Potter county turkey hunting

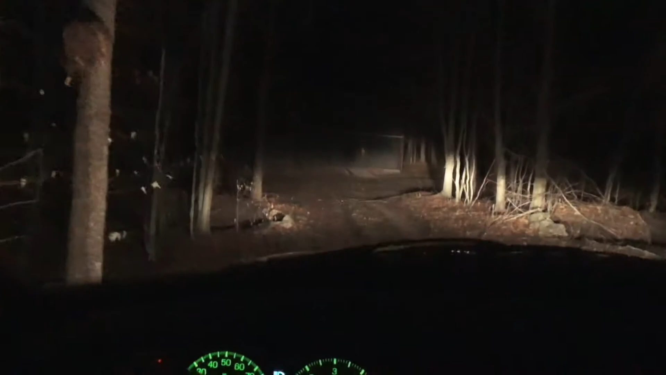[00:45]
After 3 hours and 45 minutes of straight through driving, we have made it to camp.